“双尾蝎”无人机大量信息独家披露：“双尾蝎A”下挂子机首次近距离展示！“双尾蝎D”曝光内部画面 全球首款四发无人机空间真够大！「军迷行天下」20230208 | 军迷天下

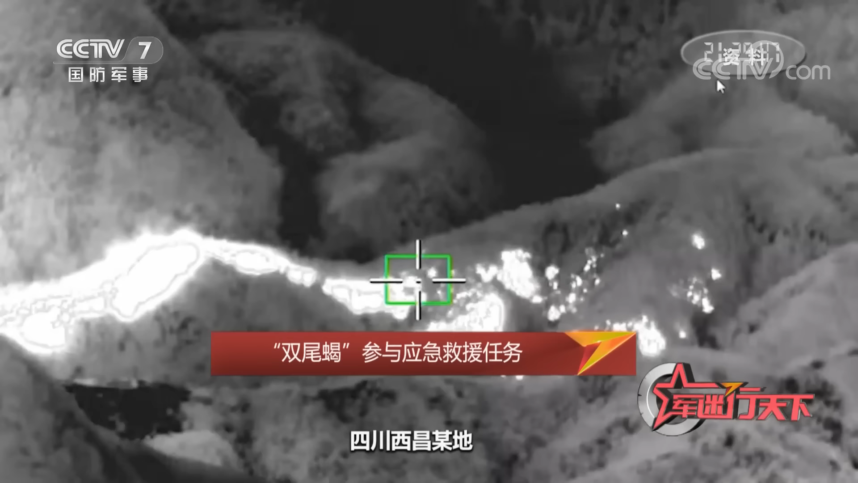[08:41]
2020年12月31日四川西昌某地发生森林大火腾顿科创接到任务后迅速部署派这款双发无人机勘测火场
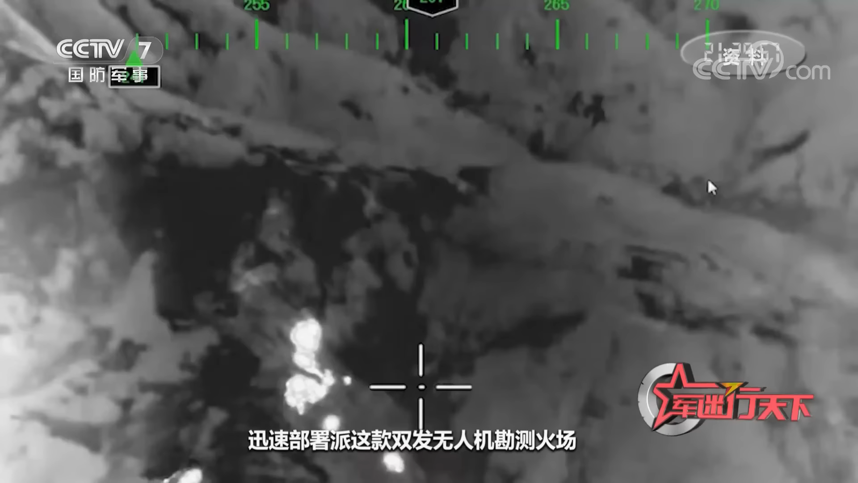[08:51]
在火星巡查中这款无人机沿着飞称为死亡航线的驼峰航线
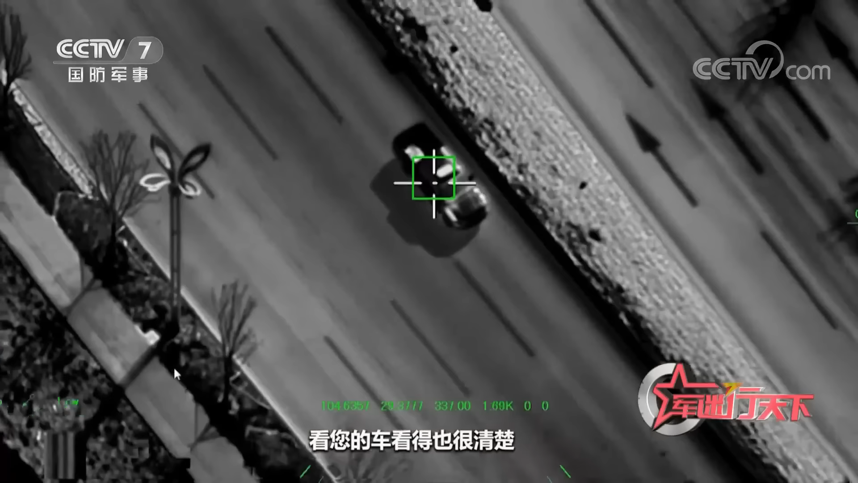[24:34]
现在我们用红外模式看您的车看得也很清楚这个确实是挑战我觉得比我想象中的要容易一些OK OK 我觉得这是成功的你好厉害呀是飞机厉害 是飞机厉害